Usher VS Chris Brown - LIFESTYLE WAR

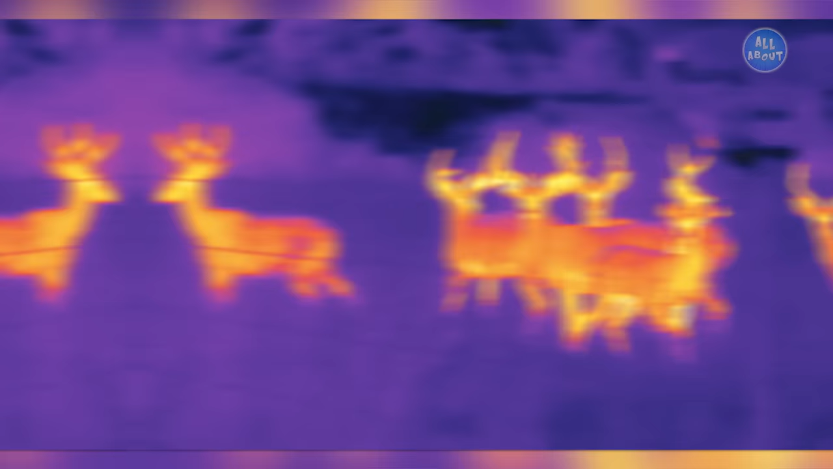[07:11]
A striking feature of this automobile is its night thermal vision.